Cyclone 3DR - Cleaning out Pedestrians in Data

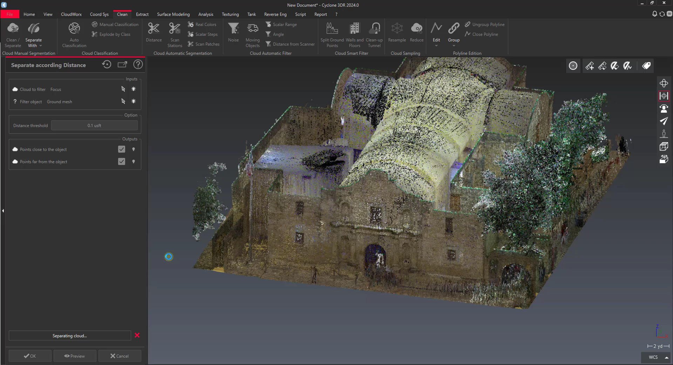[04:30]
So what it's going to do. Is give us. Turn this focus point cloud into two separate point clouds. One that's going to have all the points that are within a tenth of a foot. From that mesh. And all the points that are outside of that. You can see we've got both sets of points.
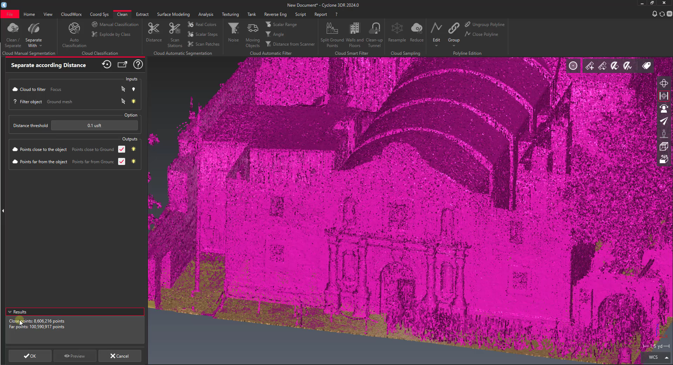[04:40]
We've got eight million close points. And a hundred million far points. Say okay on this because it looks like what we want.
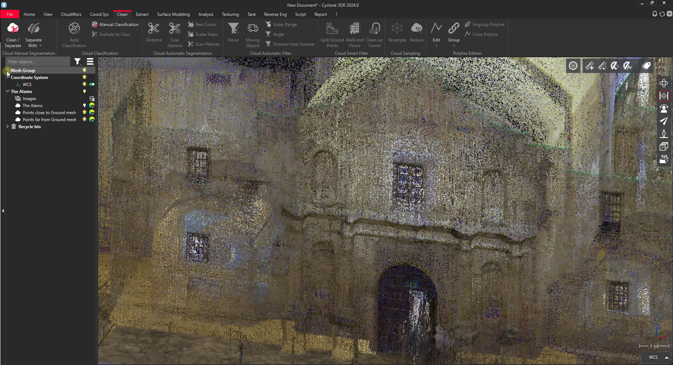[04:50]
Now we'll turn off our mesh group.
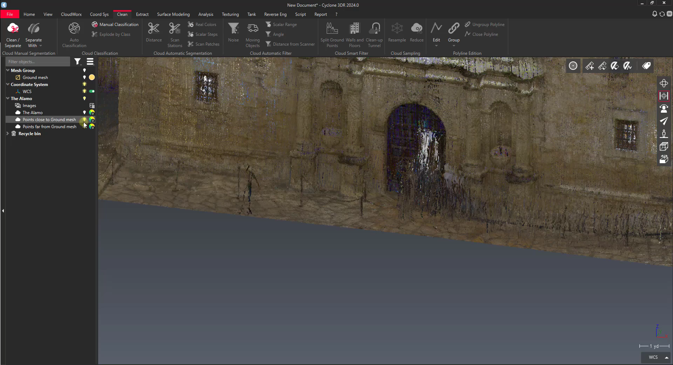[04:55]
Let's turn off our points far from the ground first. So here are all the points that we filtered out.
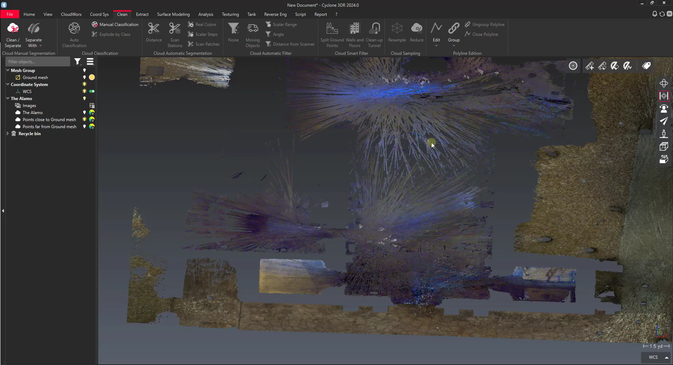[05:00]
That are close to our ground surface. We'll zoom in close here so we can see.
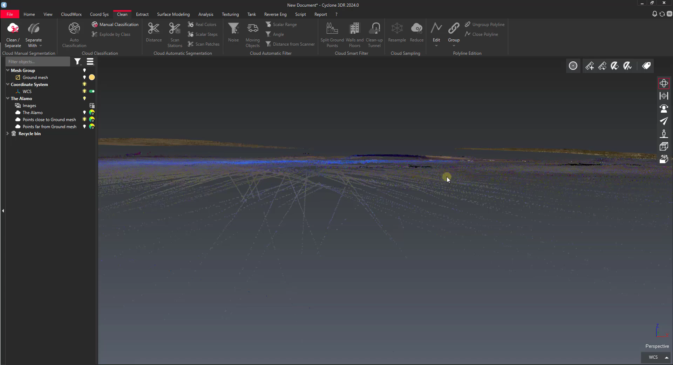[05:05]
Make sure that we got pretty close to just the ground.
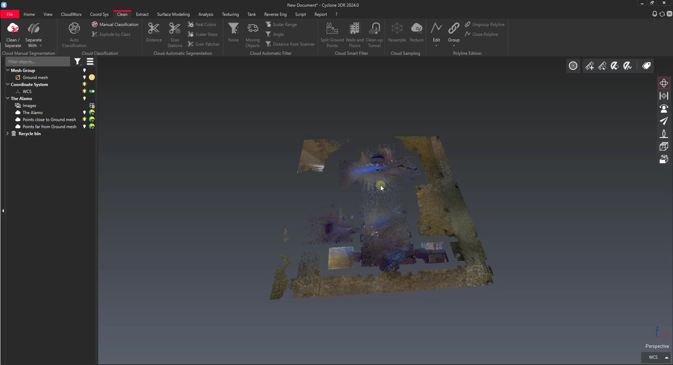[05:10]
Now we'll turn on our points far away.
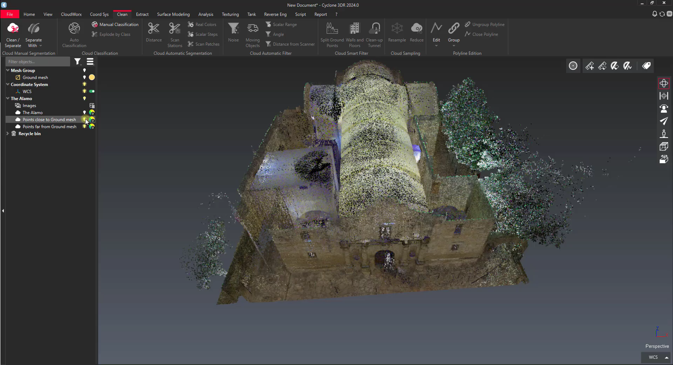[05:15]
And turn off our points close to the ground mesh. And you can see we basically have cut the floor off the building.
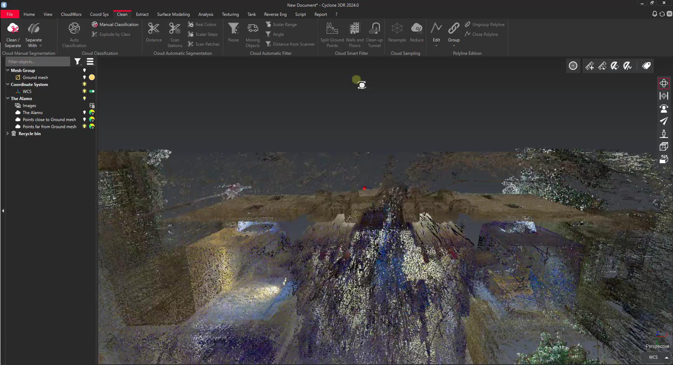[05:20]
Using that algorithm.
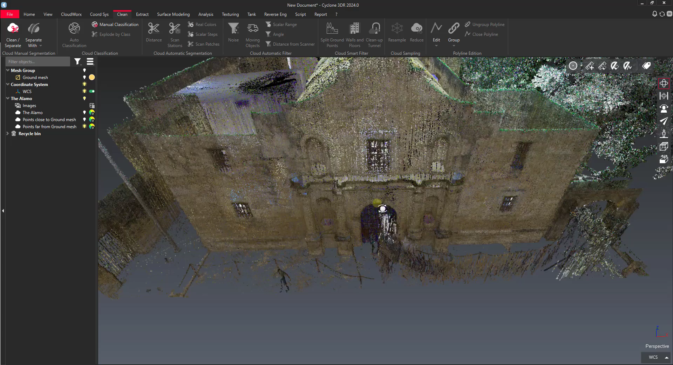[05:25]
So the next thing we would want to do. We want to just cut out the pedestrians. We could maybe clip this point cloud. And then do a top down clean up. So the first thing we'll do. We'll go back to the cloud works tab. And let's set a limit slice.
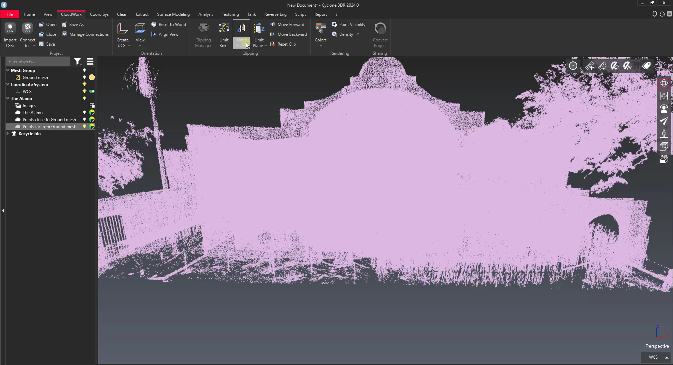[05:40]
Let's set a z axis limit slice. So I'll pick a point on the ground for kind of the bottom of my slice. And then I'll pick a point that might be.
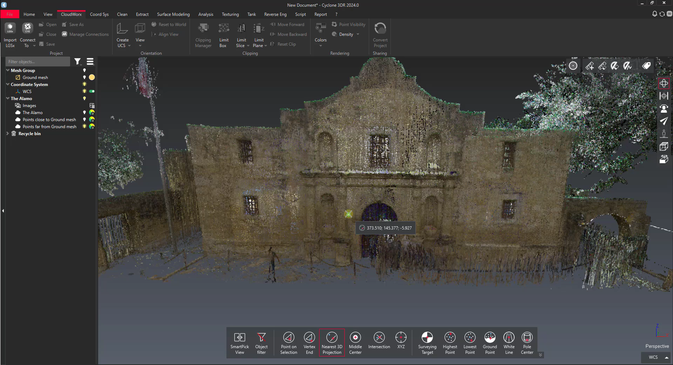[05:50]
Let's say we go right above head height here. So we don't get the chandeliers also. Let me undo that clip.
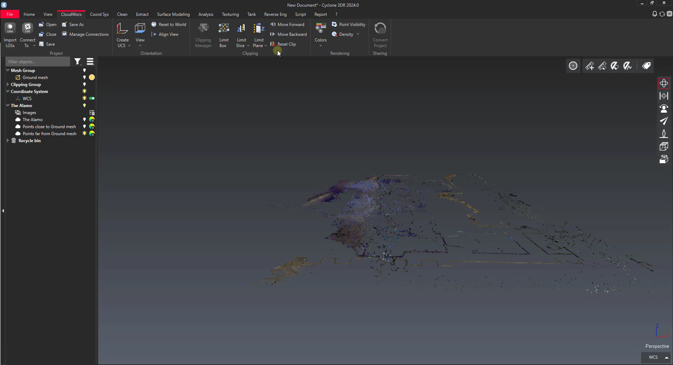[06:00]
Try this again. Pick a point close to the ground.
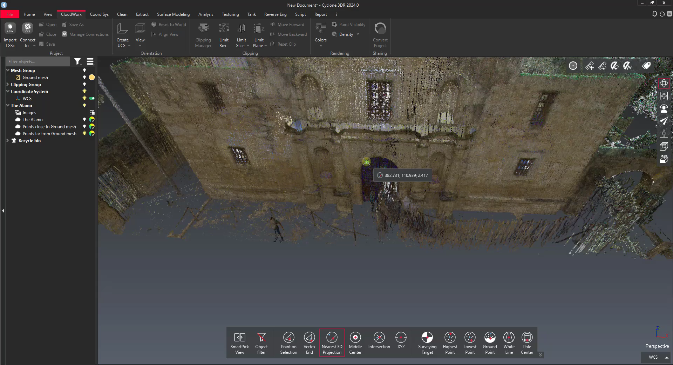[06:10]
And then pick a point about head height. There we go. That's kind of what I'm looking for. So I'll go back into my orbit view. Or my ortho view.
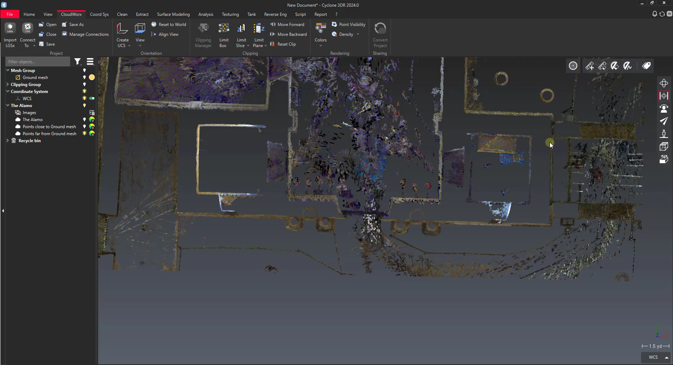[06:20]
And then I'm going to lock this in the z axis. And you can see now we have sort of a clear view here. Just go through and cut out pedestrians. So that's what I'm going to do right now.
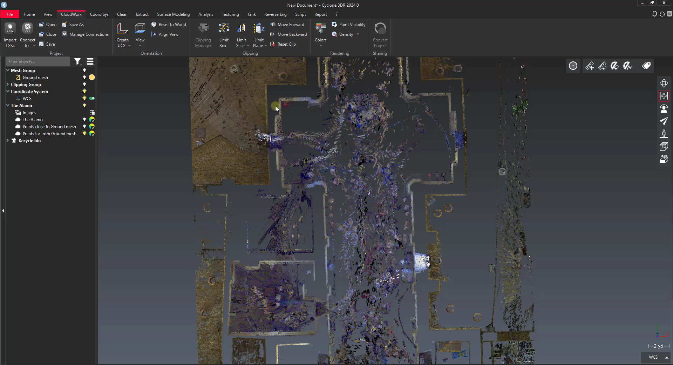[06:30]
We'll go back to our clean tab. A bit of clean separate.
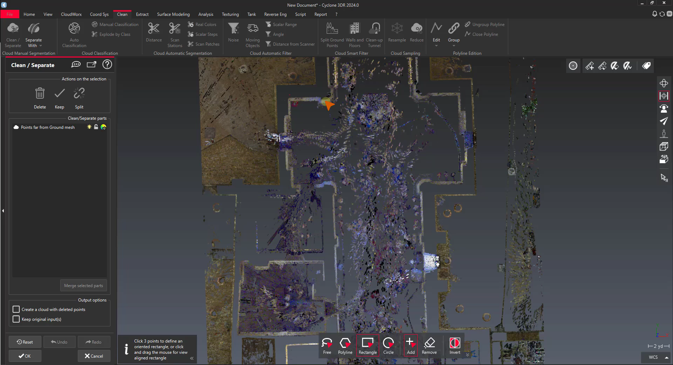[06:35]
And now we can start going through. In this case, since we've got some odd shapes here, I might just use the free lasso.
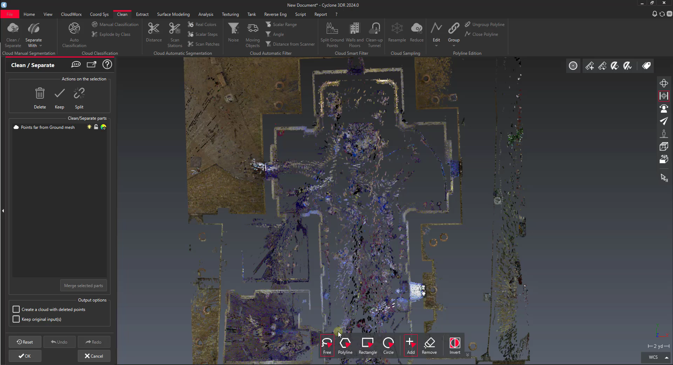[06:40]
And we can go through and start lassoing people out of here.
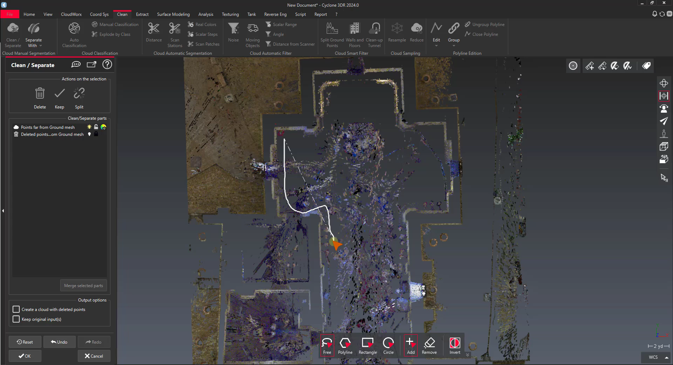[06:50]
I might have got a little bit too close to the door there.
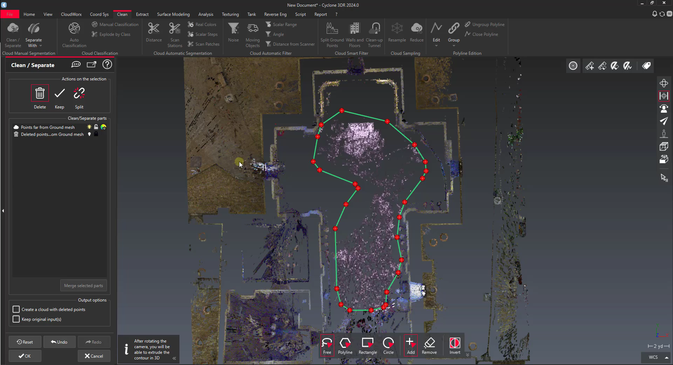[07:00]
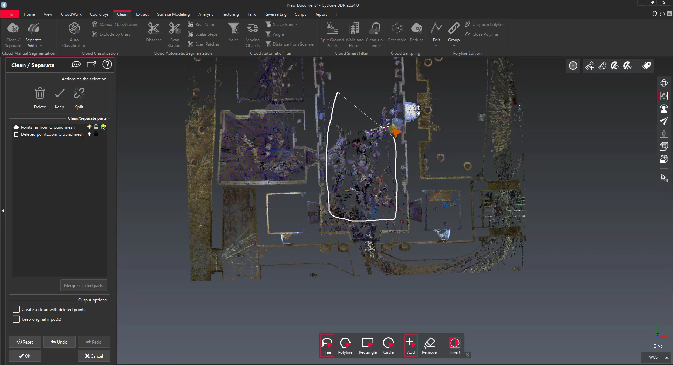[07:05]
Delete those out.
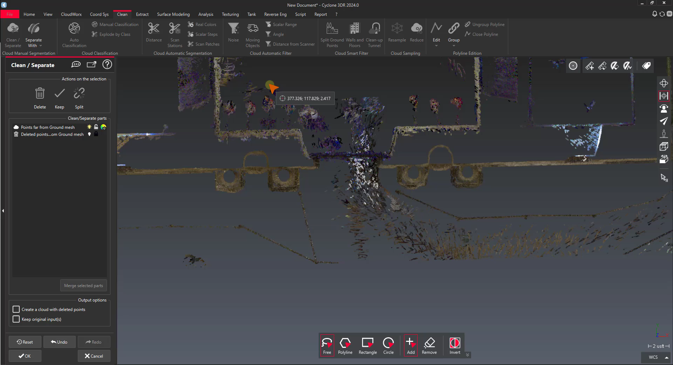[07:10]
We've got a big line coming in the front door here. Delete those.
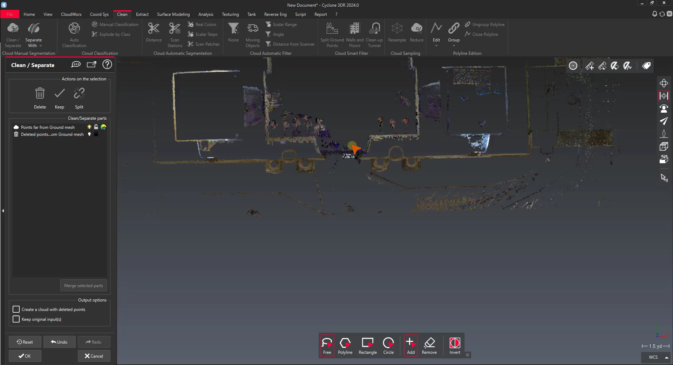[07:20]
And we'll say OK.
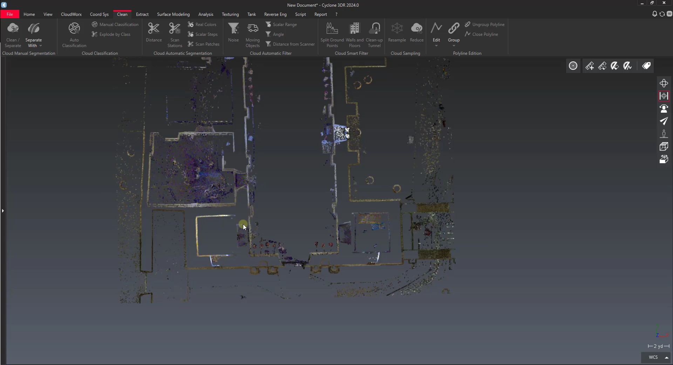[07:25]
So now we've cleaned out the main building. I'll go back to my Cloudworks tab and reset my clip.
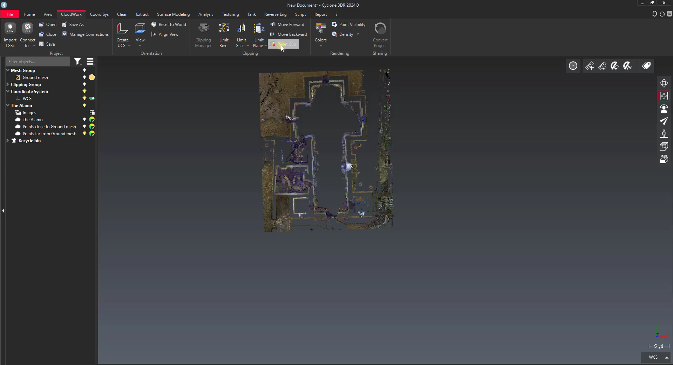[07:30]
I'll turn the floor back on.
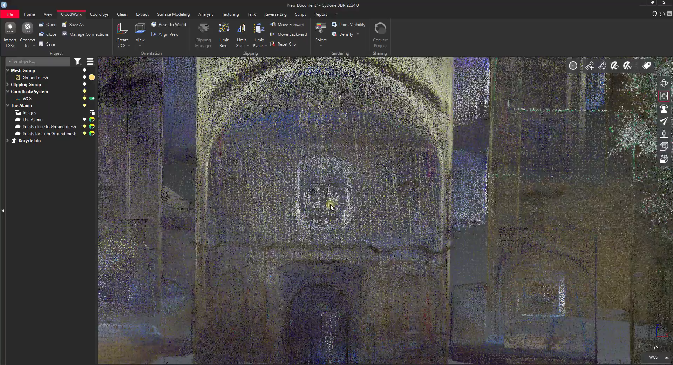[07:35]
And then let's go back to perspective mode and take a look inside the building and see how we did.
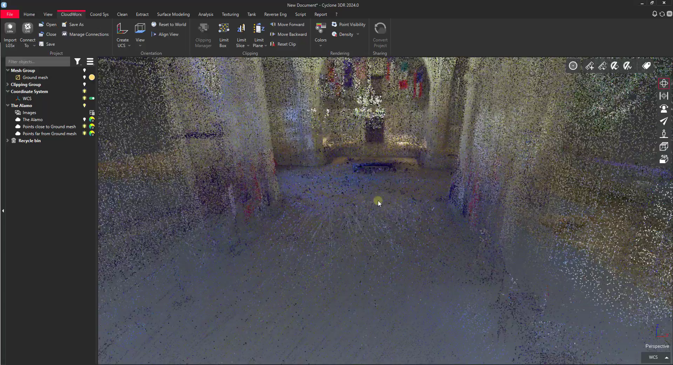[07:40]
So I could clean the space up quite a bit.
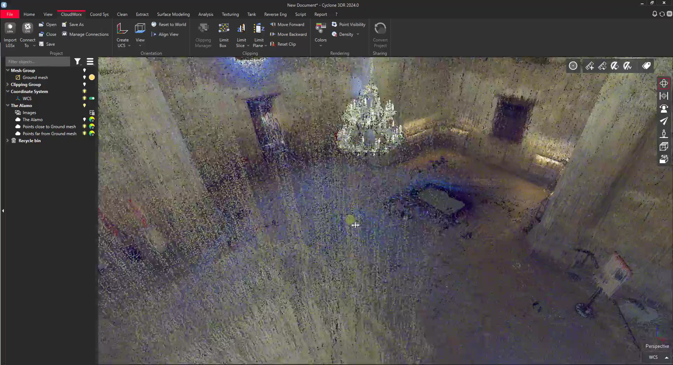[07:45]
So that's the first way that I would go about doing this. This is kind of the fastest way to do just a quick cleanup.
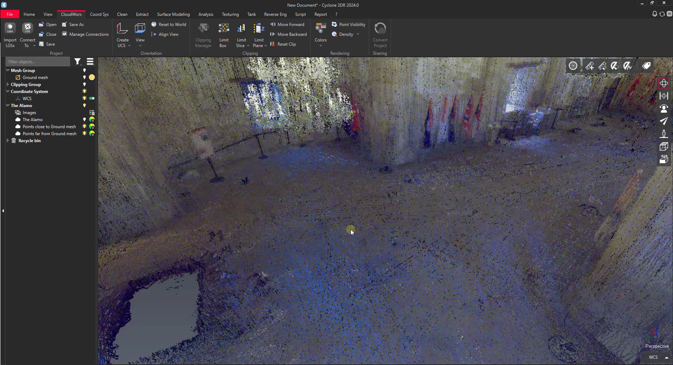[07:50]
I did. It looks like I cleaned out a little bit of an exhibit there. So we probably want to avoid that whenever we actually do our cleanup.
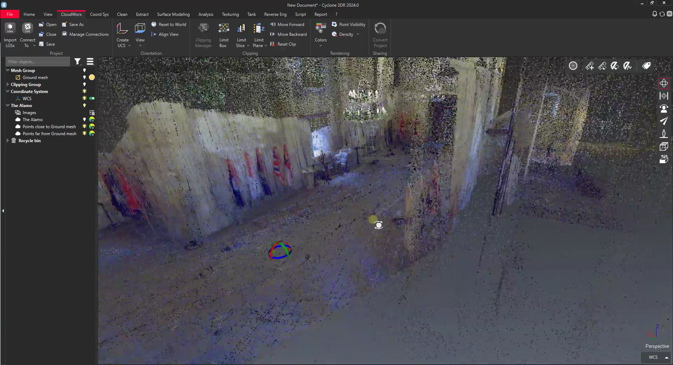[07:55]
And then you can go through and refine this further.